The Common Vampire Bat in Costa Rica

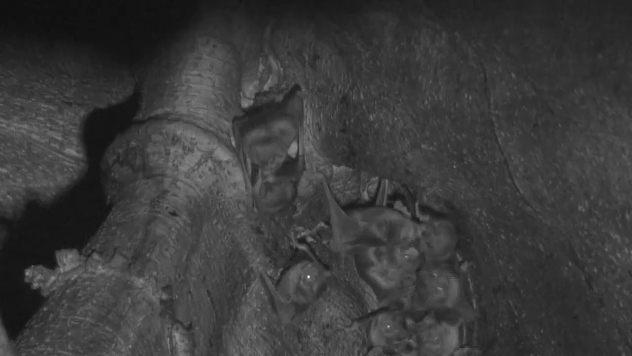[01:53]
Who said vampires are bad? Here we see a young male that was prevented from feeding the day before, and a fellow bat is regurgitating food for him.
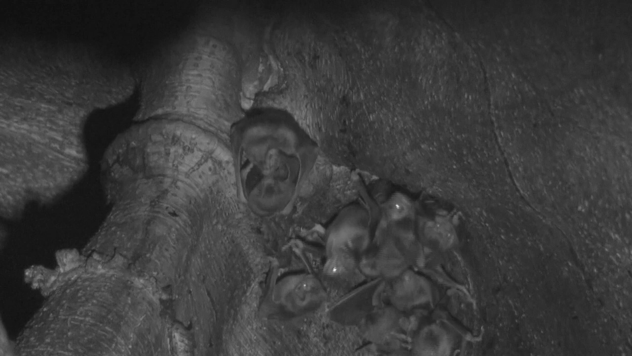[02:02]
Except for humans, this is one of the very few cases of altruism in nature.
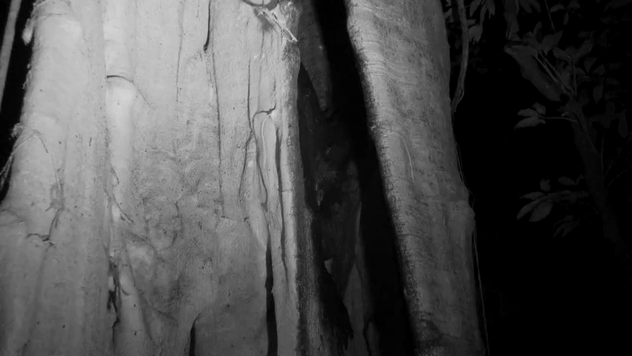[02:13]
Vampires leave their roost at night, much later than most species, often around 8pm. They don't drink water and only feed on mammal blood. And with such a high metabolism, they can't go more than one day without a blood meal.
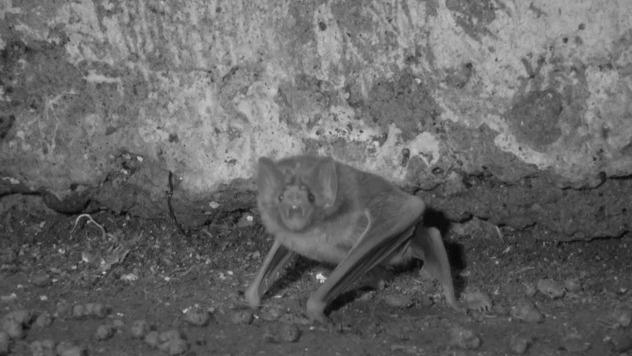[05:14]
It is true that vampires can transmit rabies and other diseases, but vampires rarely bite people.
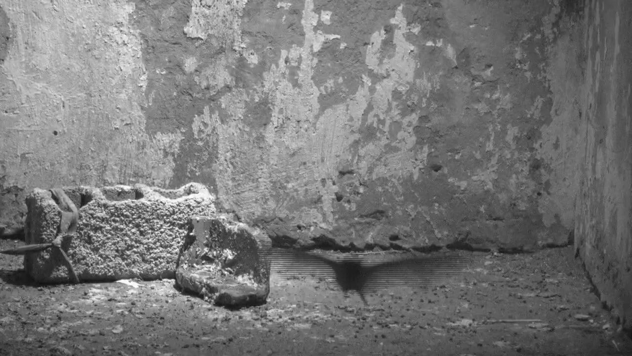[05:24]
Curiously, if a vampire does find a human victim, it will likely come back the next night.
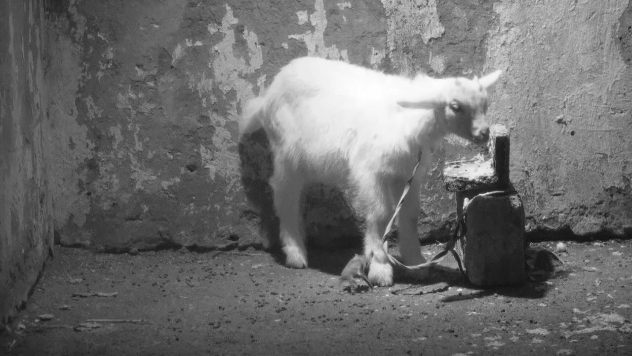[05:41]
A healthy 40 gram vampire bat can drink 20 grams of blood in a night, which will take them about 30 minutes of feeding.
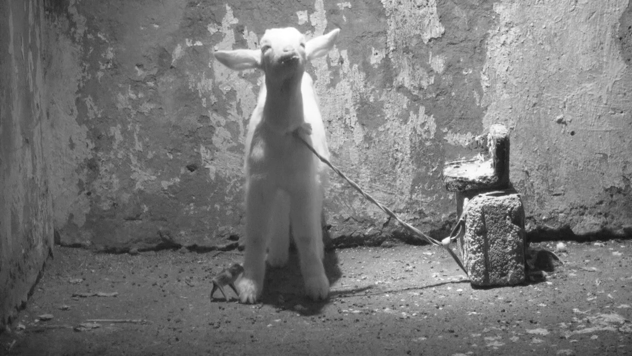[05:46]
However, this guy spent 87 minutes feeding and broke the record.
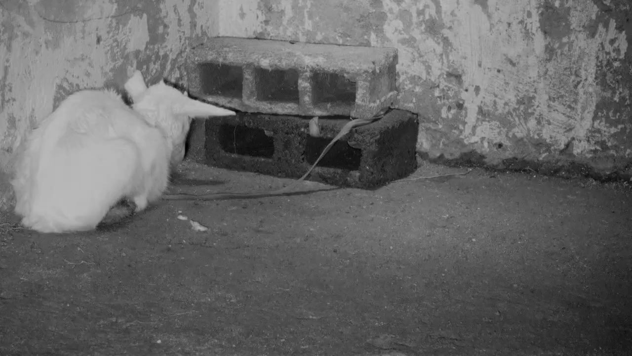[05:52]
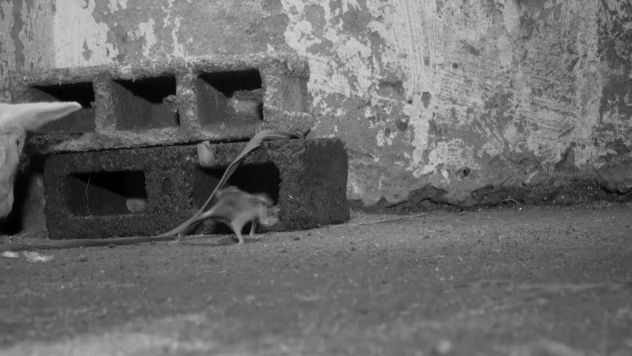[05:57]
Anticoagulants in their saliva expedite the process. Now this is all happening in total darkness.
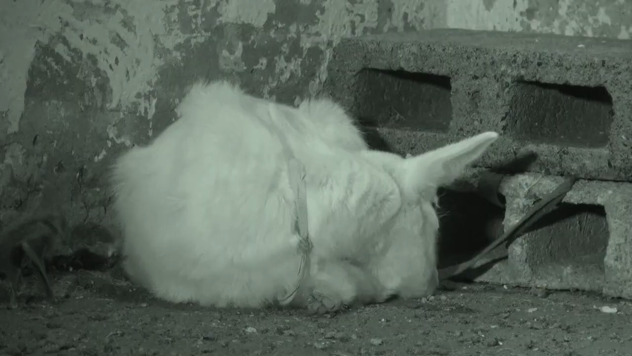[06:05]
The only folks that really have a justification for hating vampire bats are cattle ranchers.